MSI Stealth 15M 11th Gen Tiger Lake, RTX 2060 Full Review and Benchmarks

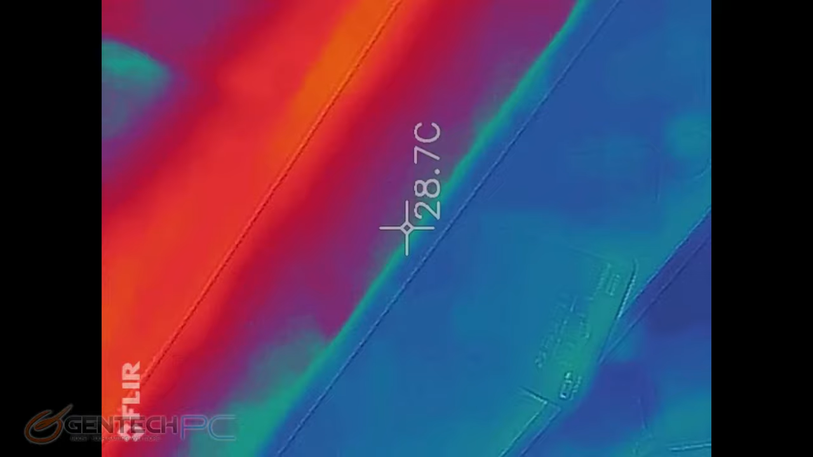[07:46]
On screen: spot 28.7°C
And finally just a quick peek at the current thermal dissipation of heat on the unit using an infrared thermometer camera.
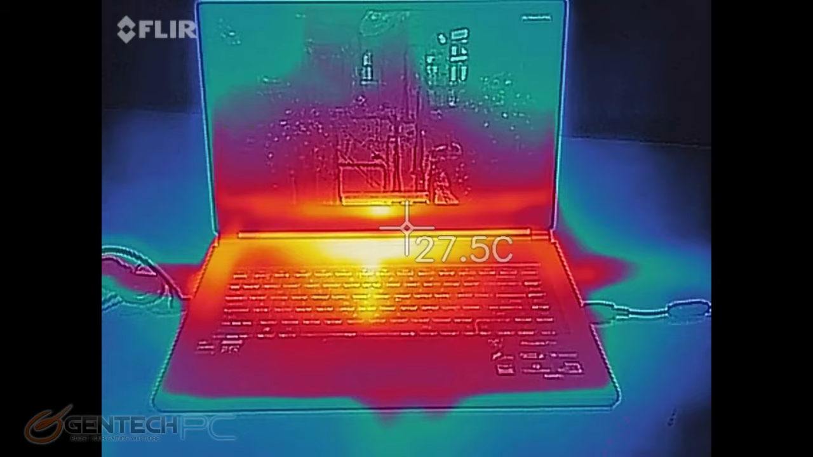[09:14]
On screen: spot 27.5°C
With another quick look at our thermals using the infrared camera you can see the outside temperatures are about the same and the heat is still very much concentrated to the center rear which is the best place possible because that's the least likely spot for your hands to be contacting that heat.
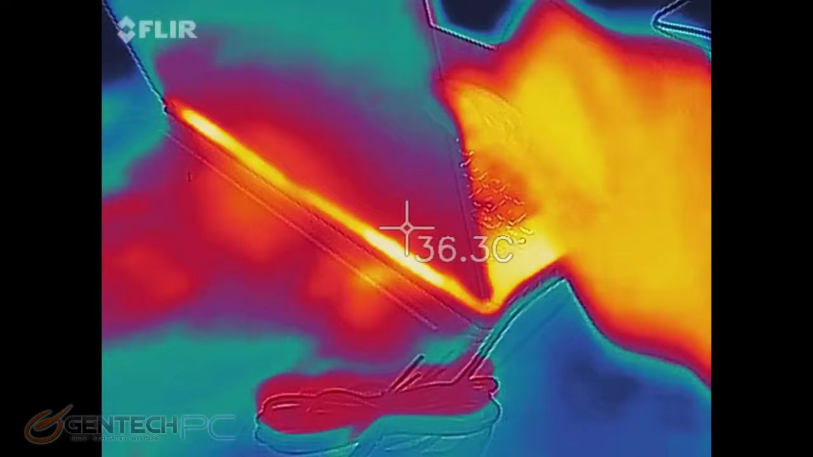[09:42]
On screen: spot 36.3°C
And some very nice thermal imaging here as far as seeing
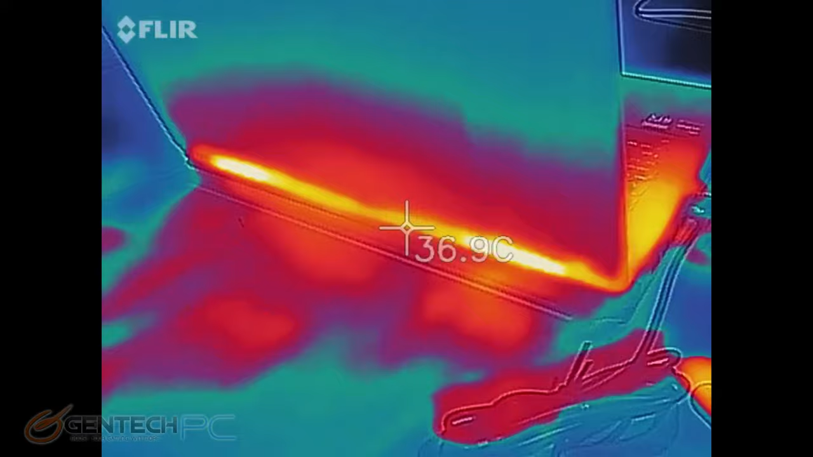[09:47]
On screen: spot 36.9°C
where the exhaust is pushing out all the heat from the laptop really nice bright hot spots and you
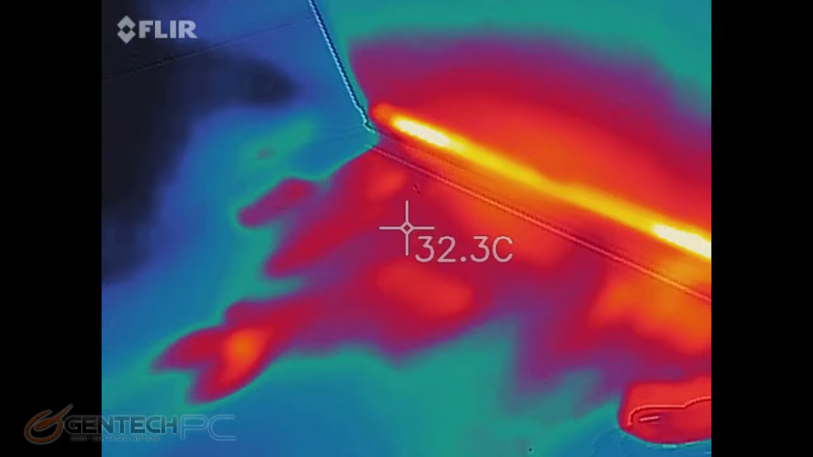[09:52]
On screen: spot 32.3°C
can see where the heat on the table has actually started coming up as well.